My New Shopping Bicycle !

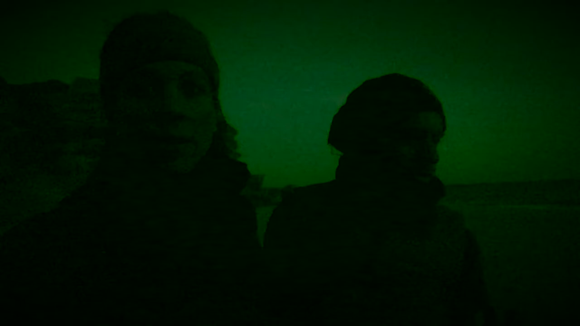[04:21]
So we're being quite sneaky, quite wild campy, quite stealthy about this.
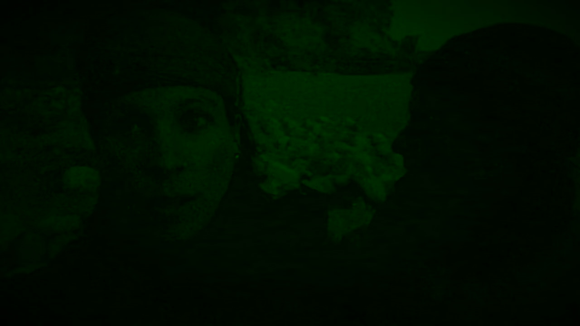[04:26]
I think we've succeeded, have we? Well, there's only one. Well, yeah. No, there's that fisherman dude still down there.
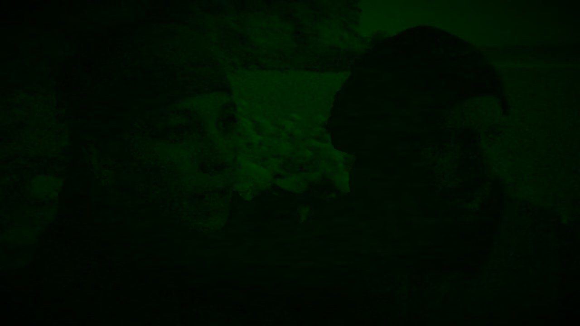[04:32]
Can you get off that way? Yeah. So he could have fucked off then. No, his rod's still there. Look, I can see it.
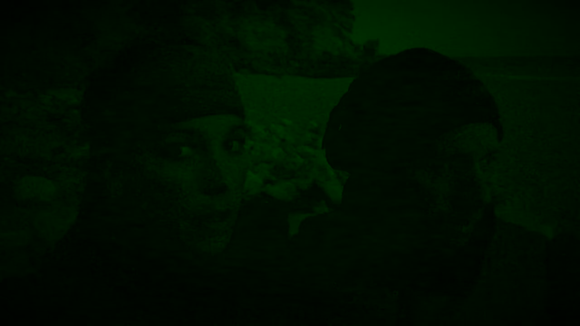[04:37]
She can see his rod. I can see his rod. Yeah.
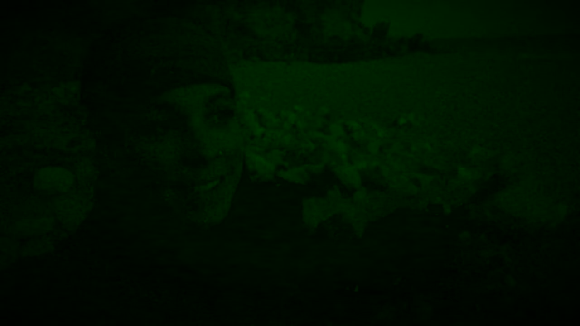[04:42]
Right. I suppose we better.